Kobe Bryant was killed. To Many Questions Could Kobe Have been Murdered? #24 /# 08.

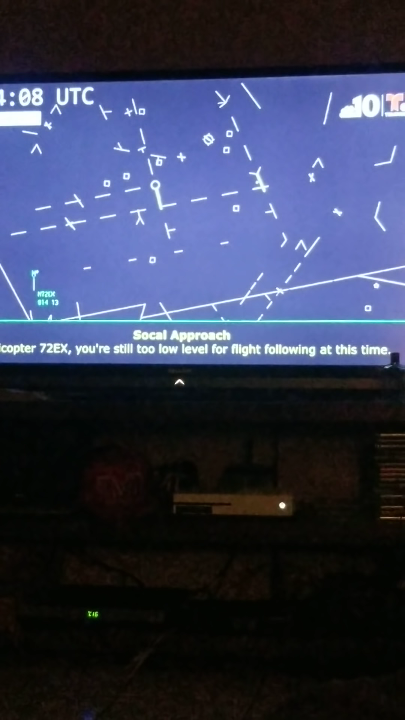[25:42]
It's because air traffic controller is saying, you're still too low level for flight following at this time. Why is he still too low?
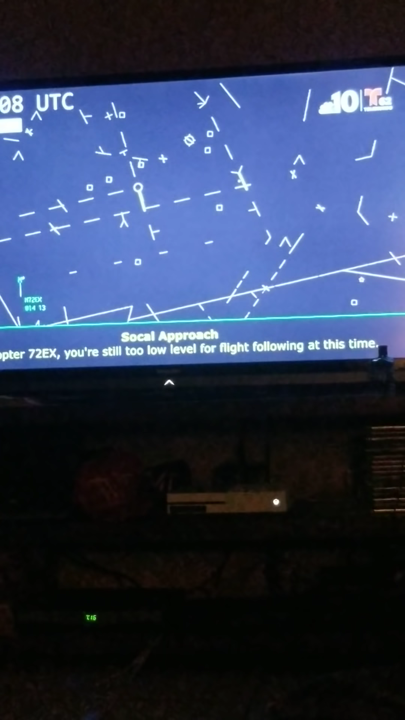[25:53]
Because he's ignoring them from what they've already previously told him.
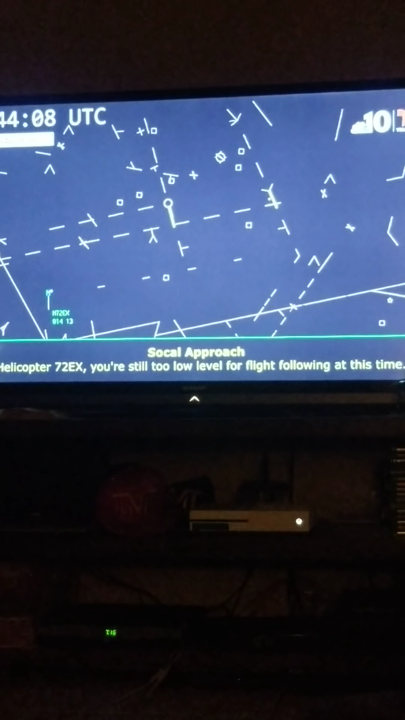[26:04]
Told him to maintain visual on the highway.
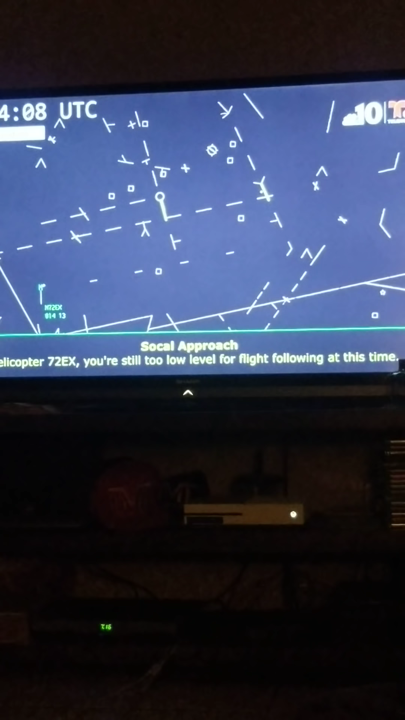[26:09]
He stopped responding from that point up until this point. He still hasn't said anything. Saying, they're telling him you're too low for flight following at this time, sir.
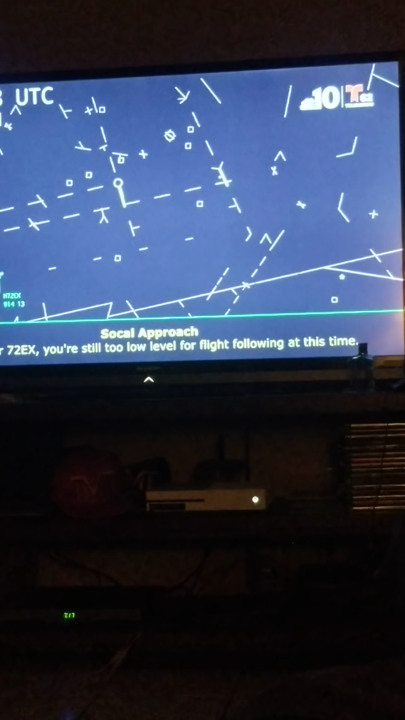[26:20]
And there's the green dot on the screen. Letting you know the helicopter is still on the blip. So he hasn't crashed yet. So why the fuck isn't he saying anything back?